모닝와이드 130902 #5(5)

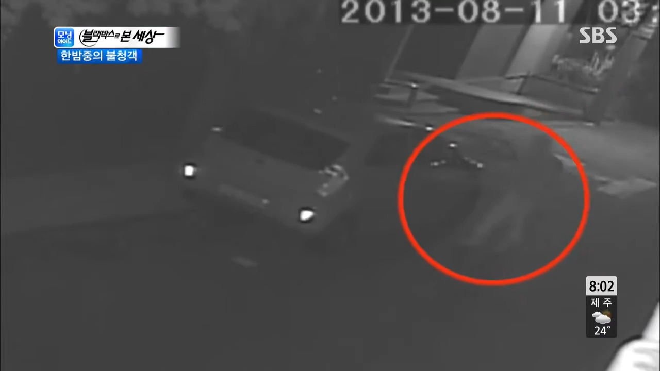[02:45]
개인적으로 인적이 드문 깊은 밤입니다 한 남성이 어슬렁어슬렁 골목을 걸어와 차량 주변을 대회하는데요 차에 사람이 없는
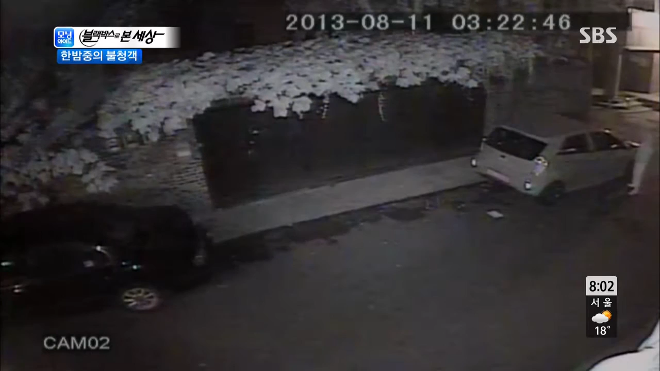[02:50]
것을 확인하고는 자자자 아 다들 보이시죠? 뭐라는지 손에 뭔가를 들고 차량을 지금 긁고 있습니다 그리고 자연스럽게 가던 길을 가면서 옆에 세워져 있던 차량까지 긁고 그냥 유효히 자리를